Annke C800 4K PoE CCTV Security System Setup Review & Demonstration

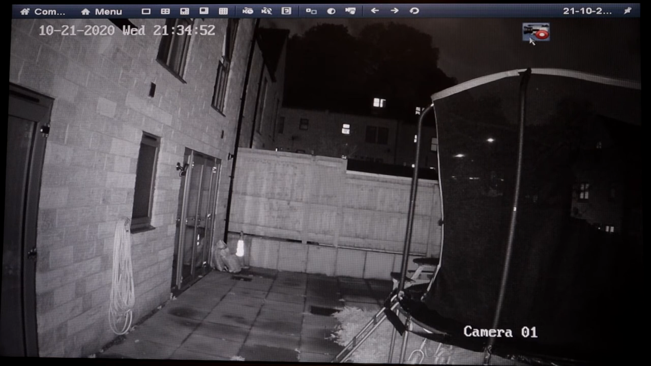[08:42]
I'll click on that. And then at the bottom, you could see here, say stop recording, playback, volume, but these don't have volume, of course. And then if you go to Zoom, if I scroll forward with my mouse, scroll back, just right click it. It'll bring me back. Right click it again at the top. One by one, two by two. I've only got one camera connected at the moment. But if you have more, then you can change the way you view them as well, as you can see there.